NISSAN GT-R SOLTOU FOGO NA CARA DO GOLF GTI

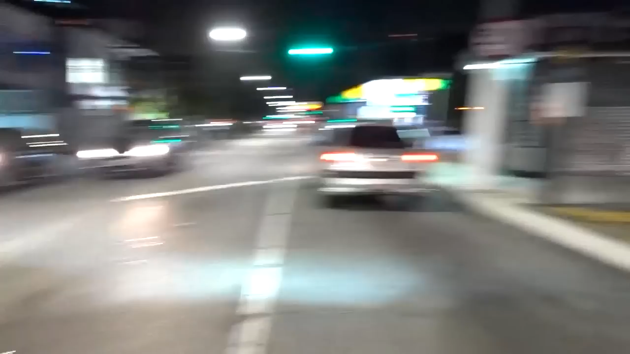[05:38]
Nossa. Ó o velho do caralho aí, olha ele aí, ali, ó. Tá com a mulher. Ah, meu Deus do céu. Dá um zerinho, só pra gente sair no aniversário do Dub hoje.